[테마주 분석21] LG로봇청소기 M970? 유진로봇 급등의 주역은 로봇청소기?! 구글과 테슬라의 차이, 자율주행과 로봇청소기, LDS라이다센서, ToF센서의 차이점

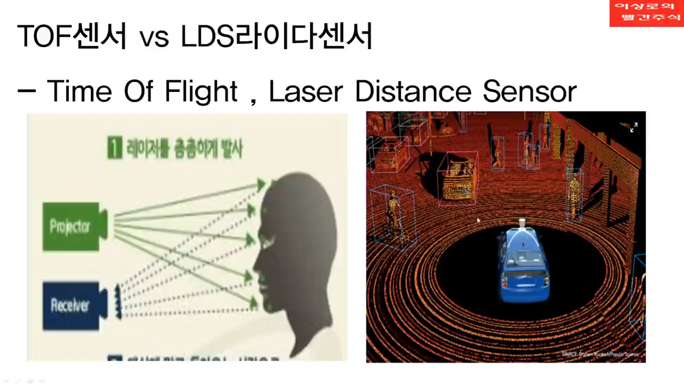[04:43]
제 뒤에 있는 그림에서 오른쪽에 퍼져나가는 모습이 보이실 거예요. 그럼 여기서는 여기 위에 있는 것이 제가 아까 보여드렸던 그 위에 있는 꼭다리랑 똑같은 환경이라고 보면 되는데 여기에서 빛이 계속적으로 이렇게 퍼져나가는 겁니다. 그럼 여기에서 모든 나의 앞과 뒤와 오른쪽 왼쪽 모든 곳에서 다 여기에 대한 부분 자체가 형상화가 되는 과정이라고 보면 되겠죠.